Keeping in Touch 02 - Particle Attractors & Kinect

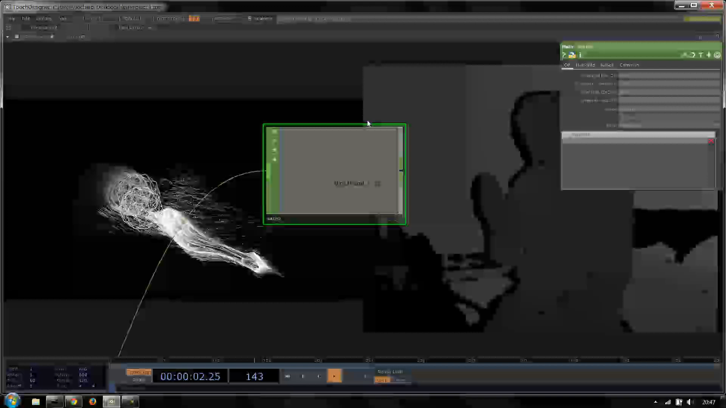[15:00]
So that's a really simple way of kind of saying. Are we in this area? And if not. You know.
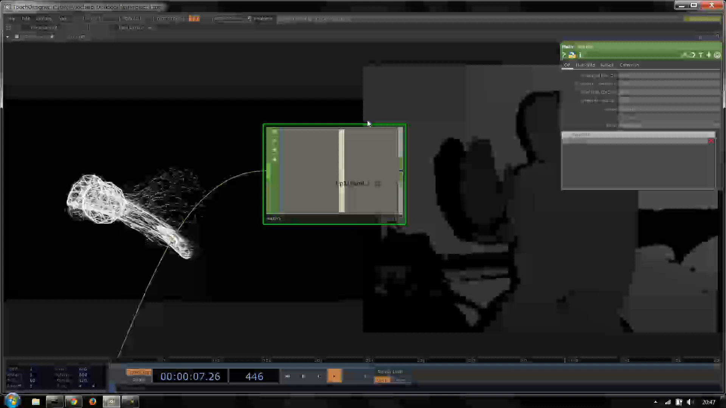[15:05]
We need to pull out. You can also do a double sort of.
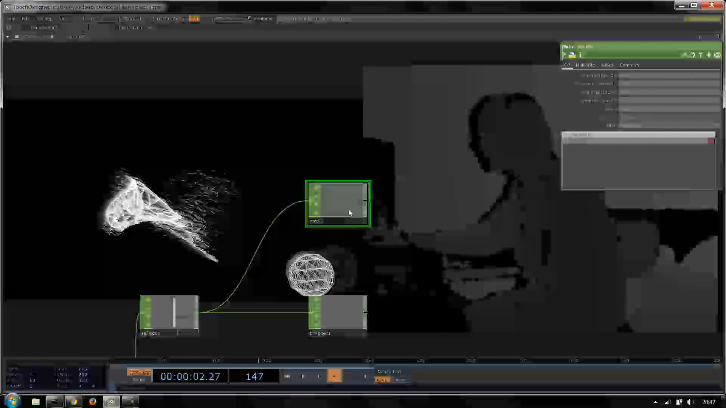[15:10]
Comparison as well. By using. Another method. And that method would be to use an expression.
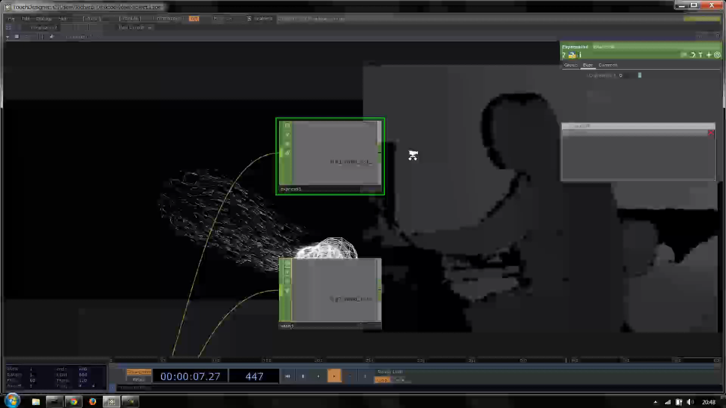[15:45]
So far close. But we can't go any further. Whereas we'll go back to 0 again. So if I go forward.
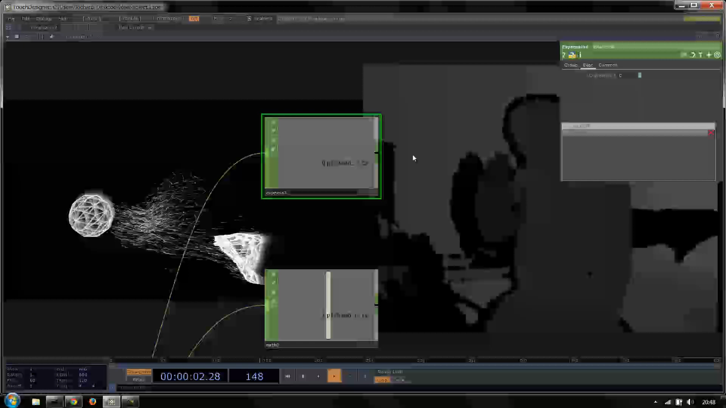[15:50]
It should. Go 1. And then 0. 1. So if I push too far.
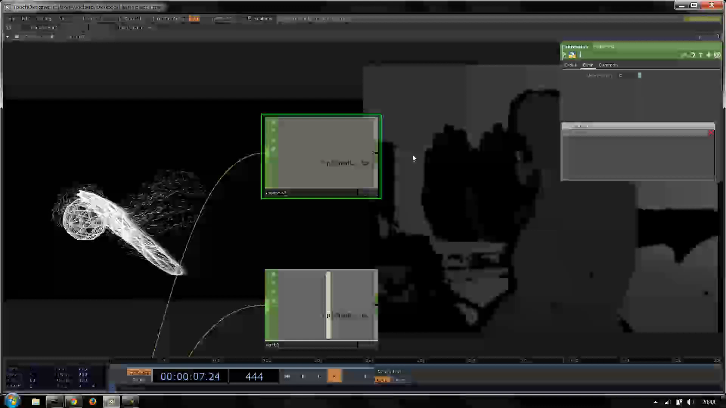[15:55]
It goes 0. If I sit in this sweet spot. It's 1. As I come back.